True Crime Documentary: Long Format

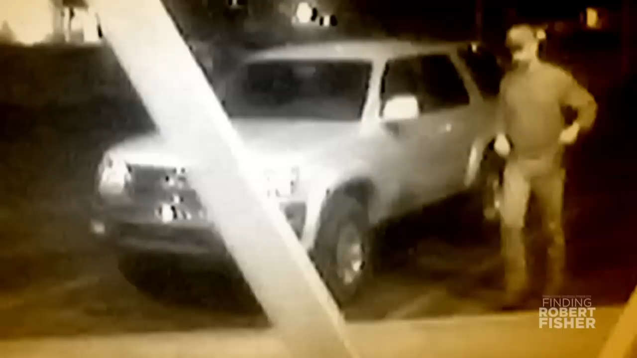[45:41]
We have a black and white video from an ATM from 20 years ago, and now I think we would have traffic cameras.